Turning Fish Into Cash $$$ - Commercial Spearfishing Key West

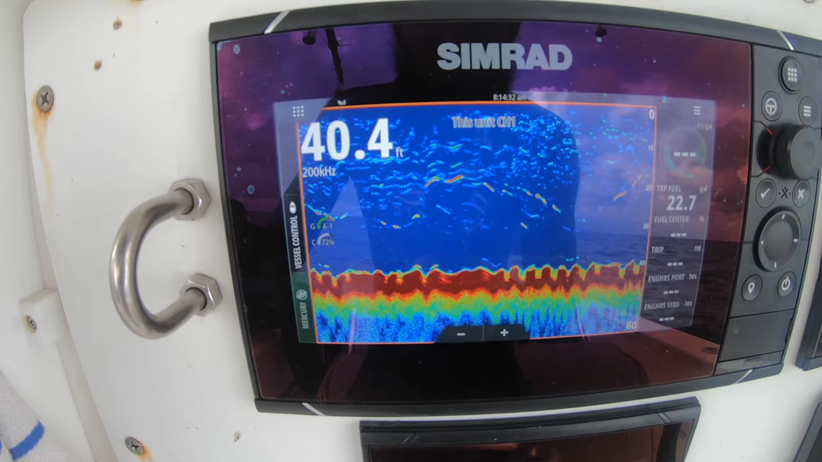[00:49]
On screen: depth 40.4 ft
Been about a week and a half since I've been diving. Not much, just kind of hard bottom, a little bit of patchy rocks. Water looks all right. Let's hop in.
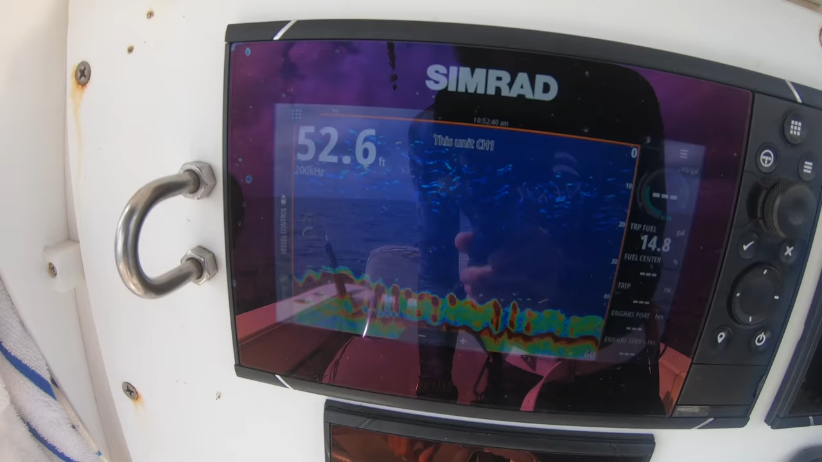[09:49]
On screen: depth 52.6 ft
About 50, 55 to the sand, but comes way up. The water is never clear here. I don't even care if I shoot a fish here.
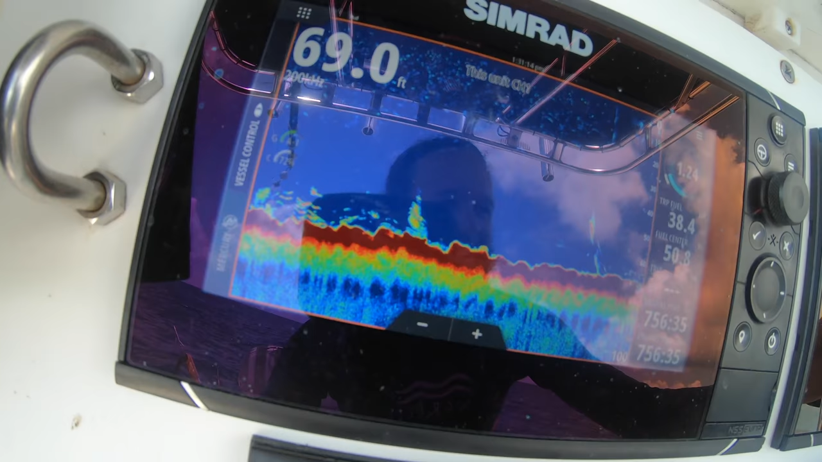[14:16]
On screen: depth 69.0 ft
So this is our last spot of the day. Not much, just kind of some thick, chunky bottom.
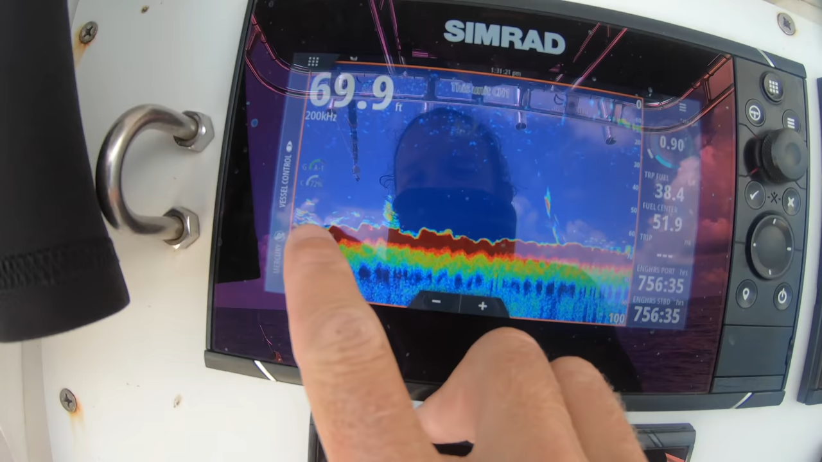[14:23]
On screen: depth 69.9 ft
A little bit of life, nothing too crazy.